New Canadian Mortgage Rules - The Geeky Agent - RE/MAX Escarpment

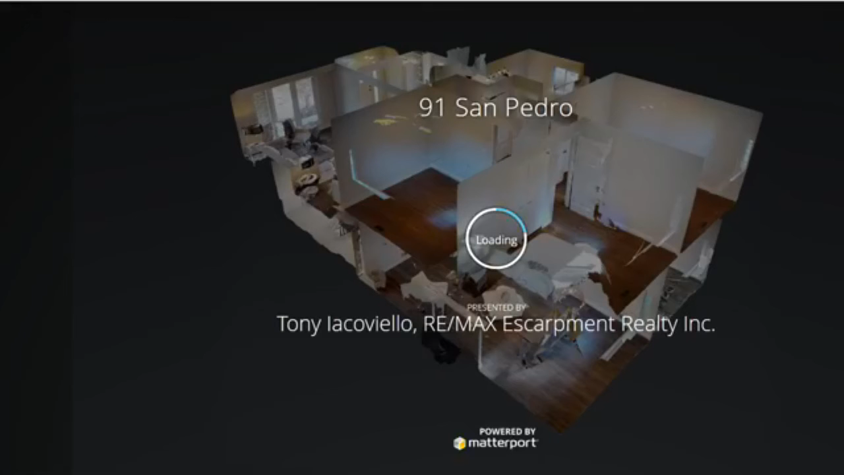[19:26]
you'll see this so this is a 3d matterport tour of the home so this is the inside of the home that's been scanned with a 3d camera this is what's
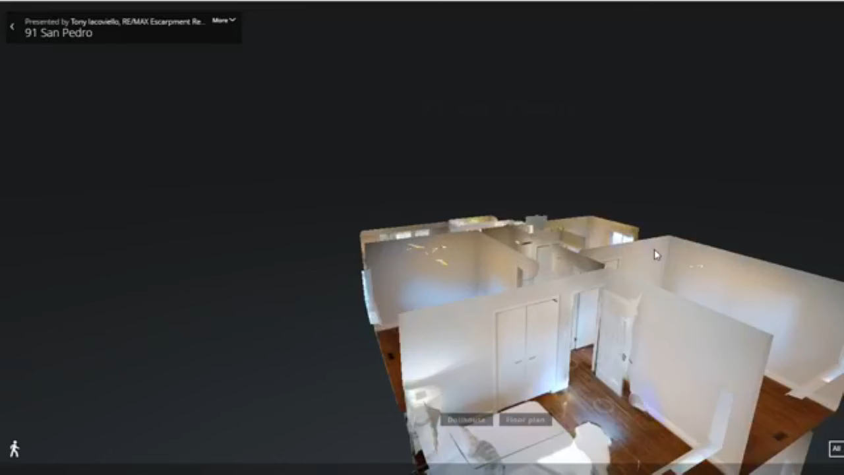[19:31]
called the dollhouse view and then you zoom in and you can actually use your mouse i'm using my laptop right now